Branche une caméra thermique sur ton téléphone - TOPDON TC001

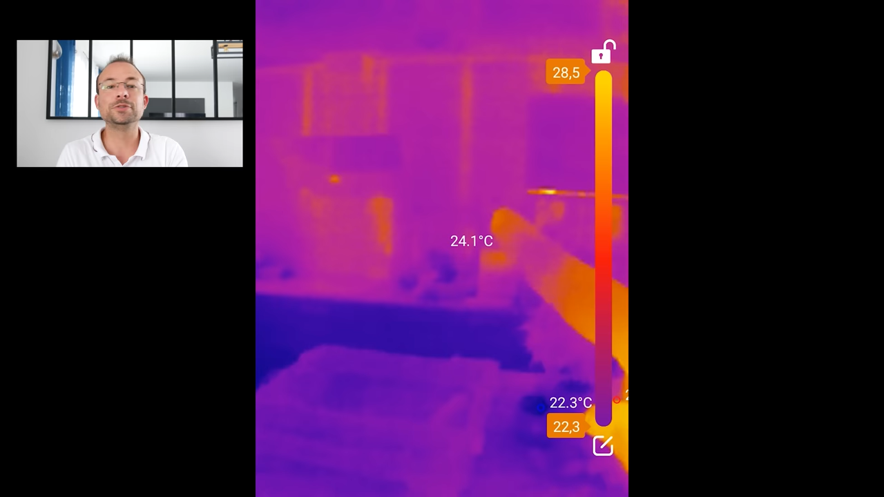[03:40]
On screen: spot 24.1°C
Mais voilà, le problème c'est que si je ne suis pas là pour faire les commentaires, il va vous être difficile de savoir que je suis en train de filmer ma cuisine à cet instant précis.
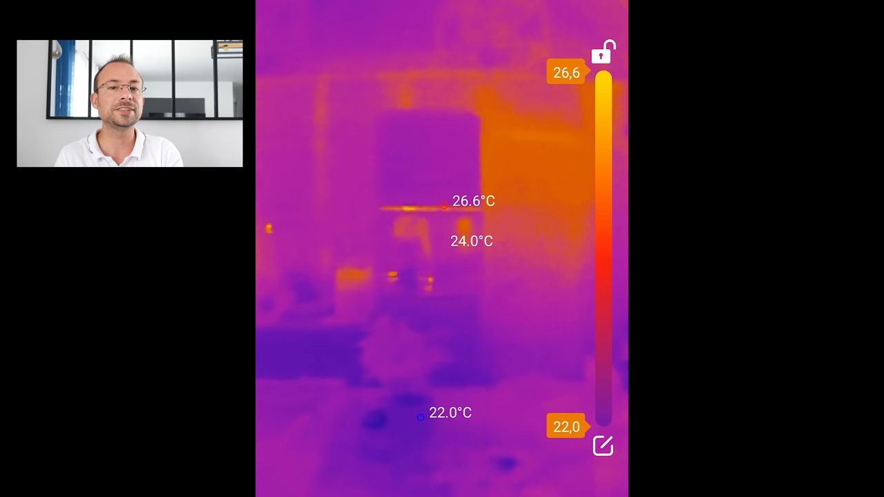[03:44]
On screen: max 26.6°C, min 22.0°C
L'image reste quand même assez vague. C'est pour ça qu'il existe un mode d'incrustation qui permet d'utiliser à la fois votre caméra principale et la caméra thermique. Ce mode d'incrustation type picture in picture est vraiment génial.
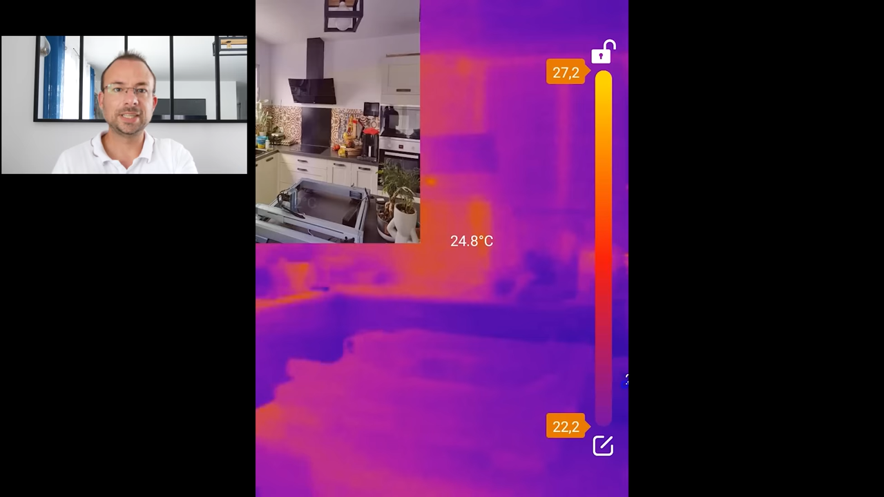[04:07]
On screen: spot 24.8°C
Grâce à ce mode d'incrustation type picture in picture, là vous vous apercevez normalement de manière assez flagrante que je suis à l'intérieur de ma cuisine.
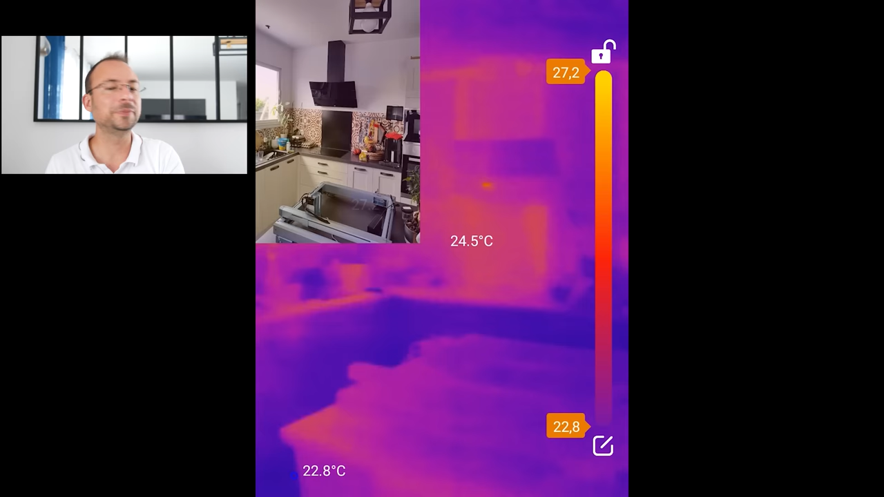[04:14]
On screen: spot 24.5°C
Je vous montrerai de quelle manière ça fonctionne dans un instant, ça rend l'image beaucoup plus claire.
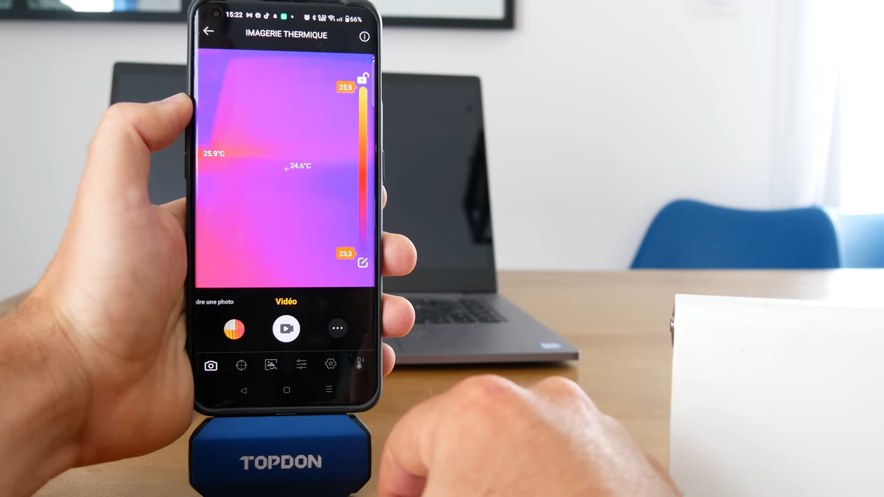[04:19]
On screen: spot 24.6°C
Et pour activer le mode picture in picture, il vous suffit d'aller sur cette icône-là, d'activer par exemple le mode transparence.
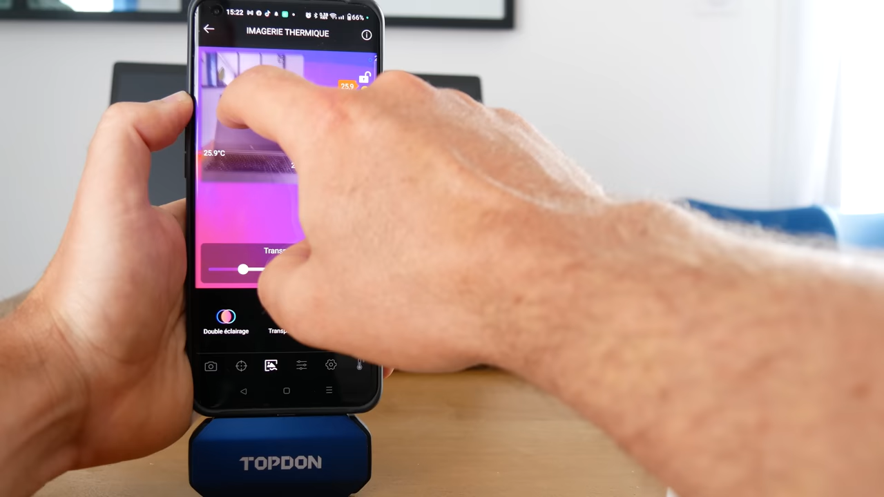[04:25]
Et vous allez avoir cette fameuse petite pop-up qui s'affiche directement dans l'écran, que vous allez pouvoir remanier comme vous voulez, zoomer, agrandir, déplacer à souhait.
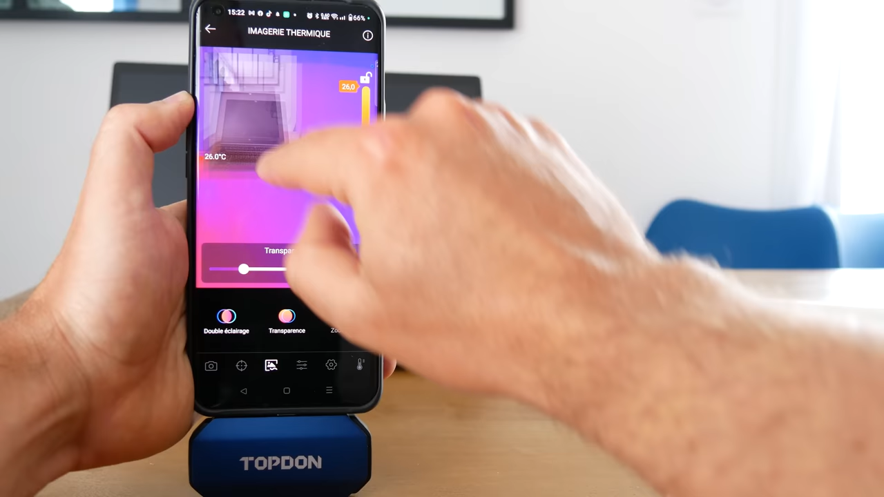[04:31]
Et qui vous permettra de mieux comprendre ce qui est filmé.
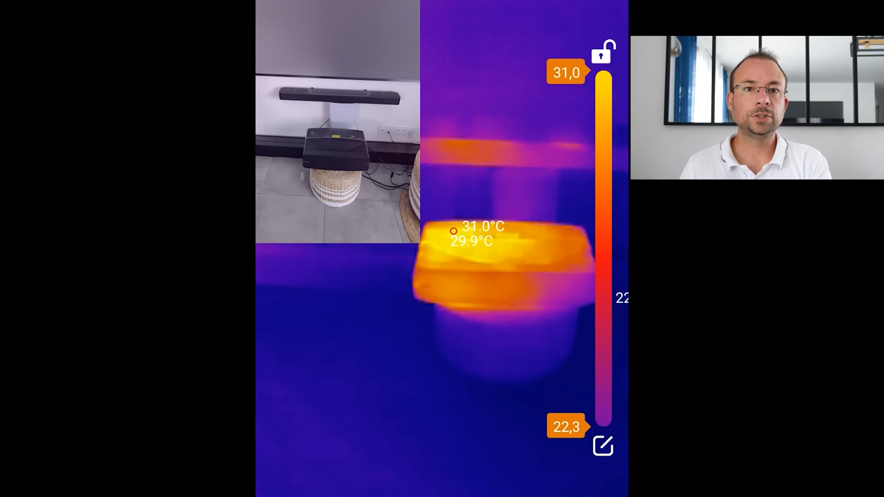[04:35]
Deux illustrations, deux autres exemples de ce mode picture in picture. Ici, je suis en train de filmer mon rétro-projecteur laser et
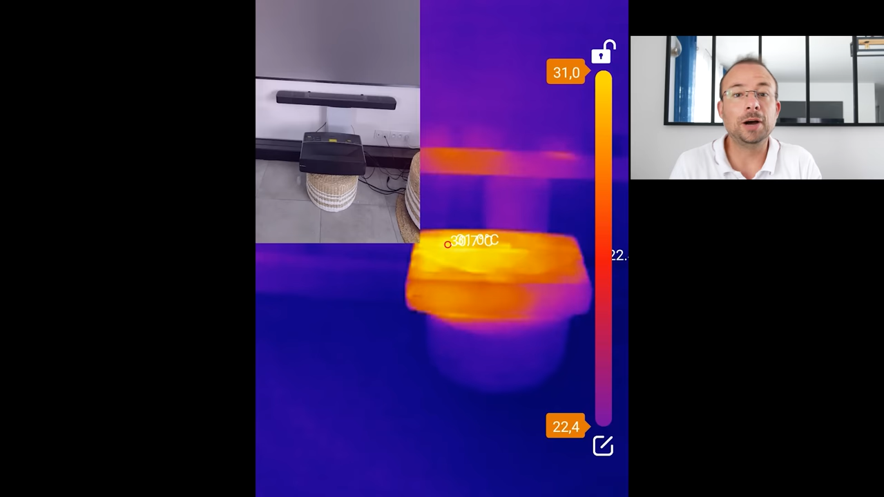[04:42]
impossible de savoir qu'il est à 30 degrés lorsqu'il est en veille. Et surtout, ce que je filme sans avoir cette incrustation.
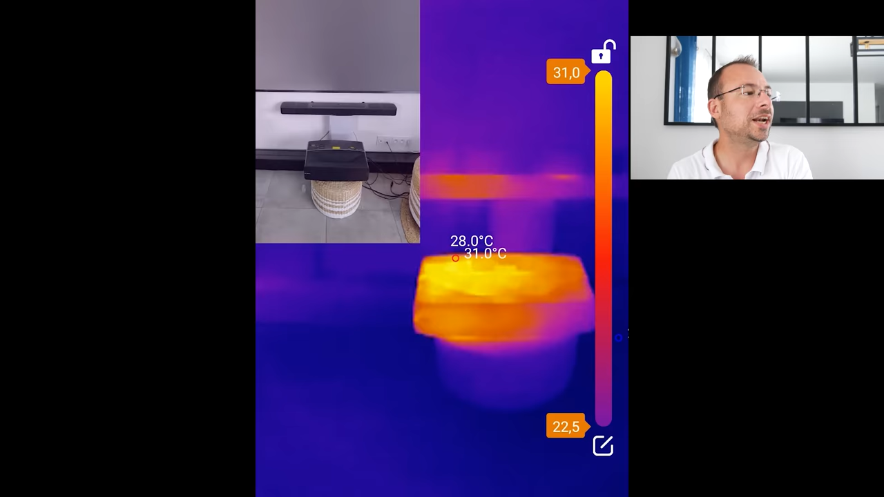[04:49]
On screen: spot 28.0°C, max 31.0°C
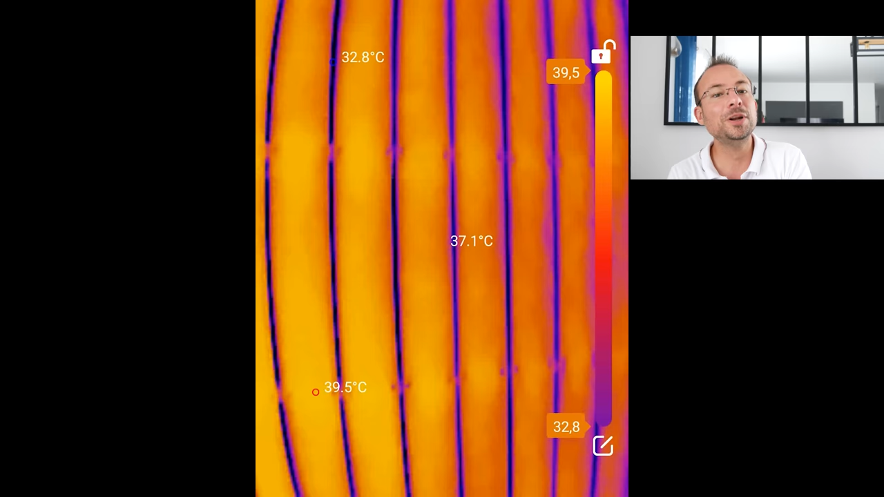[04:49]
Là, difficile pour vous aussi de savoir que je suis en train de filmer mes lames de parquet. Vous ne voyez que des lames verticales orange.
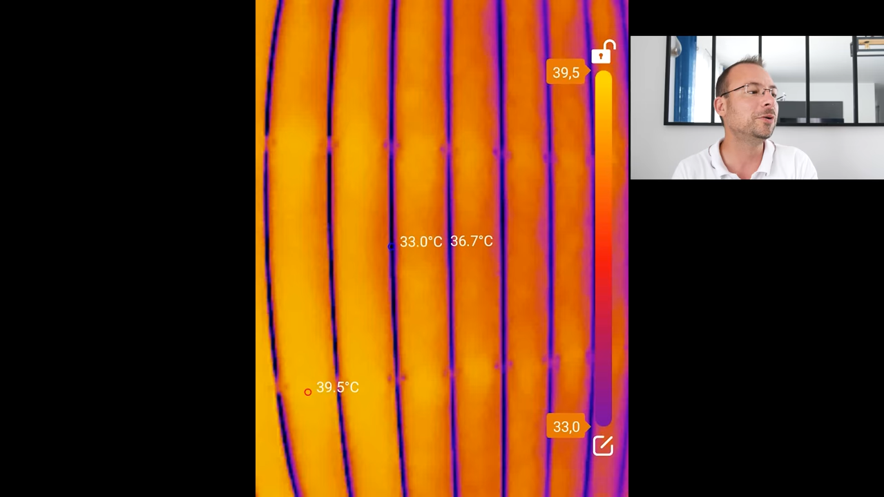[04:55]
Effectivement, ça devient tout de suite un peu plus clair lorsque j'active la caméra de mon smartphone. J'insiste un peu sur cette notion de mieux comprendre, tout simplement parce que la définition du capteur n'est pas magique non plus.